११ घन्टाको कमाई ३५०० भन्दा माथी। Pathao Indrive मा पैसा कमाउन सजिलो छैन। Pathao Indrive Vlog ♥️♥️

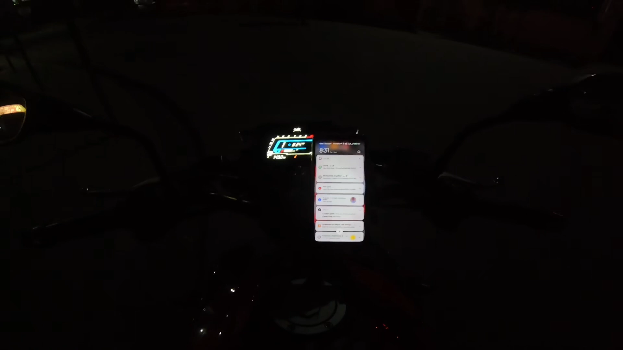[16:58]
210 रुपियाँ आयो होइन यो राइडमा चाहिँ मैले 20 रुपियाँ टिप्स पाएको छु होइन कतिको त्यो जम्मा 190 रुपियाँको राइड थियो
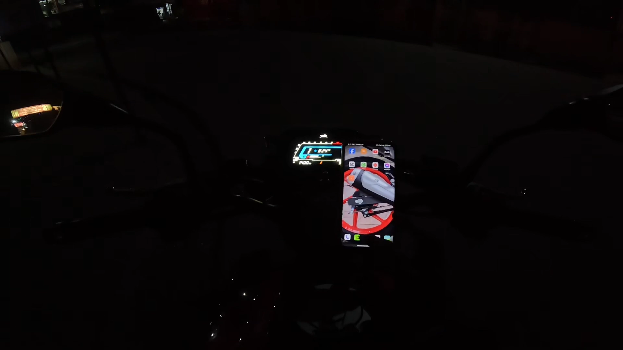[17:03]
210 रुपियाँ अनलाइनमा हालिदिएको छ होइन म 210 लिन्छु अनि अहिले चाहिँ टाइम भन्नुपर्दा चाहिँ
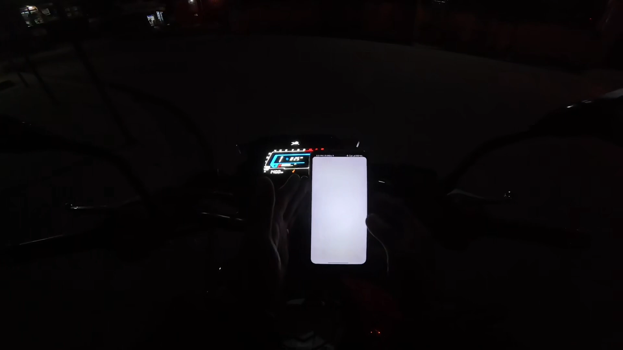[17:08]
कति बज्यो भने 8:30 भएको छ ठ्याक्कै होइन अझै राइड गर्छु होइन अनि के हुन्छ कस्तो हुन्छ एकछिन पछि अपडेट गर्छु बिहान मैले 9 बजी जस्तोतिर राइड सुरु गरेको थिएँ होइन अनि मेरो पठाउमा फेरि अर्को राइड आइसकेको छ कतिको भने
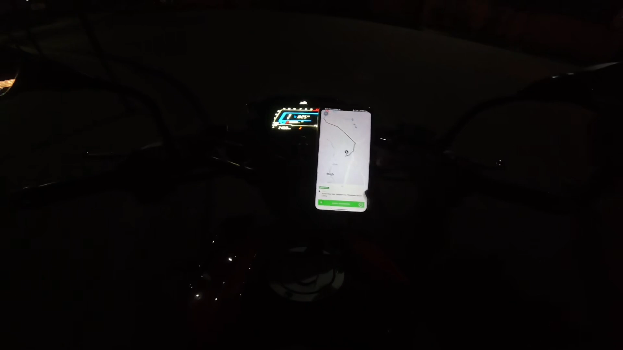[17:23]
93 रुपियाँको राइड आएको छ होइन
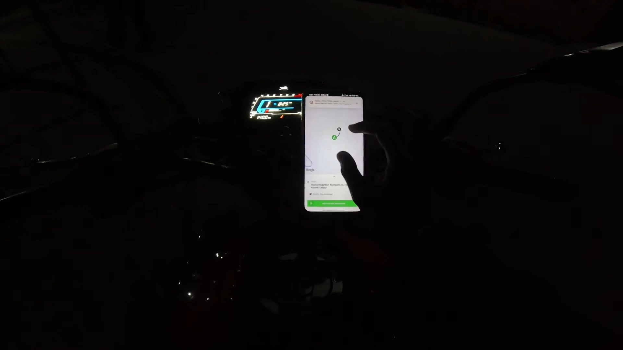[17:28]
यसलाई नै एक्सेप्ट गरिहालौँ होइन यहीँनिर छ यताबाट यता ल ठिकै छ यो मेरो अहिले 93 राइड आएको छ होइन अनि
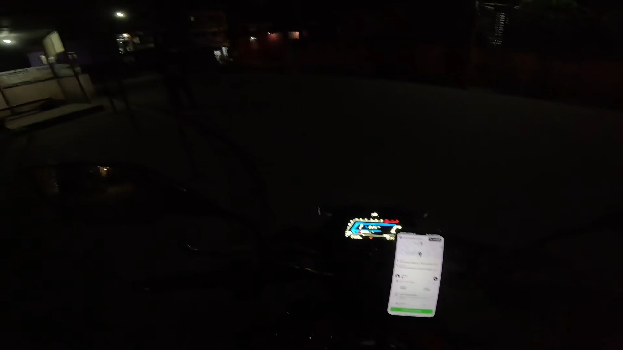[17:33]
अब यो लिन जान्छु नि के हुन्छ पछि अपडेट है त